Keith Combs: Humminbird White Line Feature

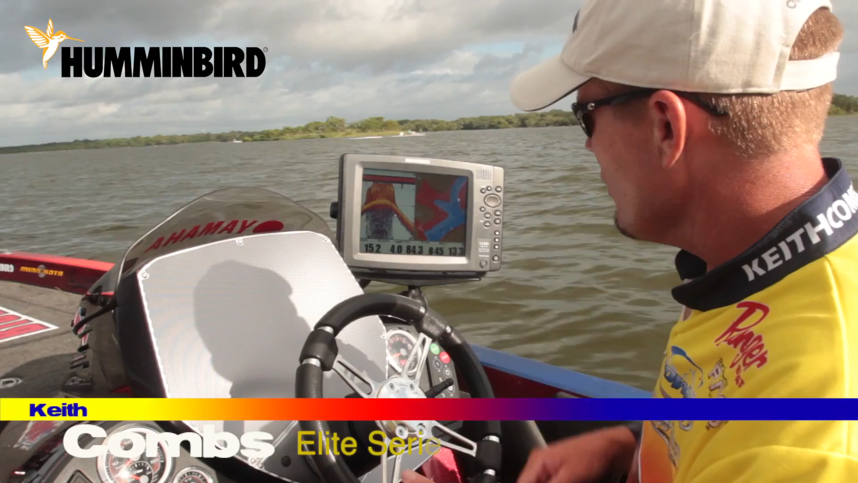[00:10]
Hey guys, I'll tell you a little bit about a feature on my hummingbird that I've been using the last year that I really believe has helped me break down structure faster and find a few extra fish. What it is is they call it their white line and basically I mean it's real easy to get it on there. All you do is select your menu twice, go over to sonar and it's down the last one there. Like right now we're looking at structure ID and you just kind of see it's just an orange bottom or whatever palette you selected, it's that color throughout. Once we go to this white line and select it,